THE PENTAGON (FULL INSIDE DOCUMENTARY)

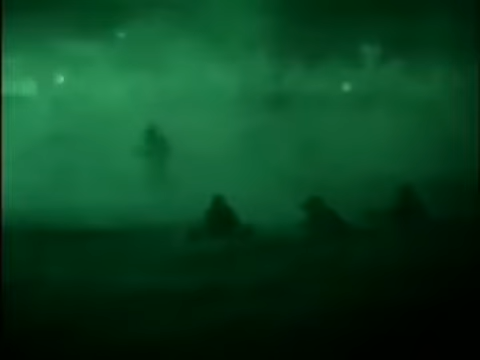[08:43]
High-powered weapons with the ability to hit a target from great distances are becoming the rule, not the exception.
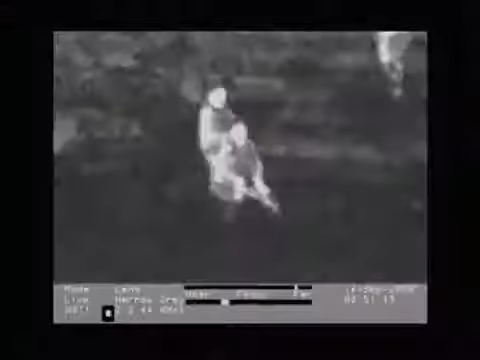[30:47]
Land Warrior also expands the capability of weaponry. It allows soldiers to fire more accurately in the dark, using a thermal weapons sight.